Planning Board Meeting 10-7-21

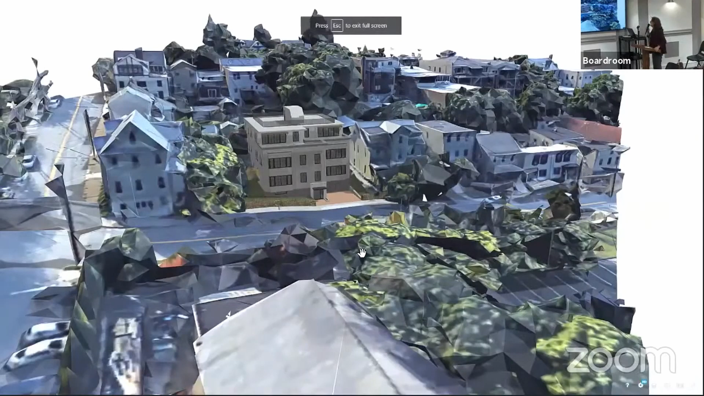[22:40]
So you can get an idea of how the building fits on the street.
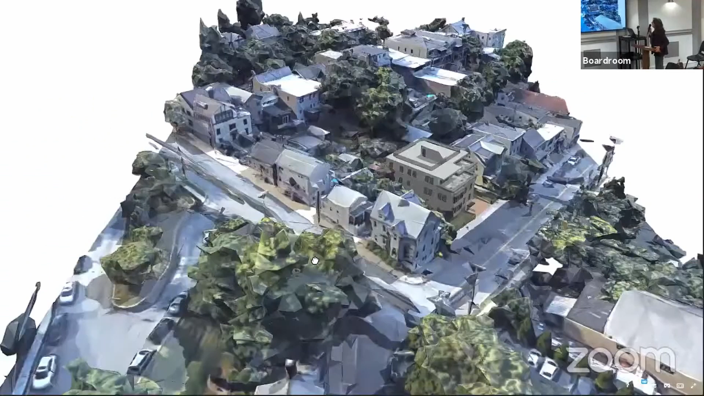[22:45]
The information is taken from Google Maps.
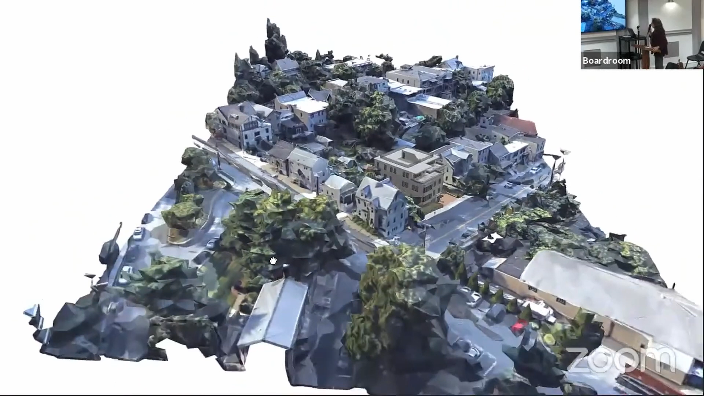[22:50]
The trees are very rough,
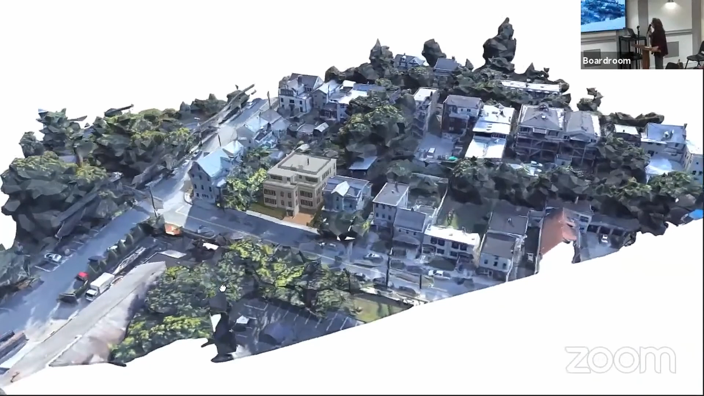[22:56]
but we hope that this helps to give you
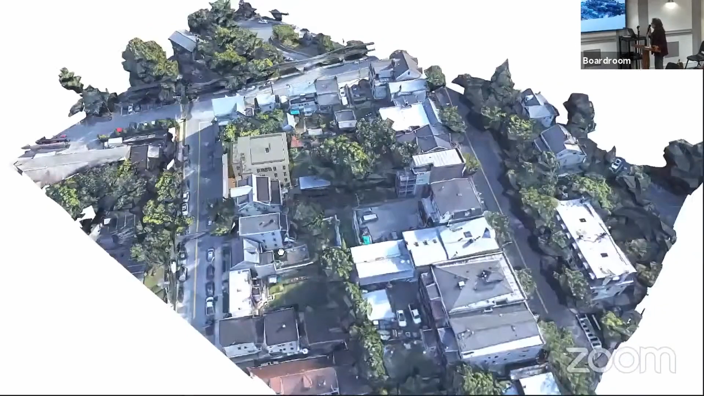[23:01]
an idea of the scale of the building.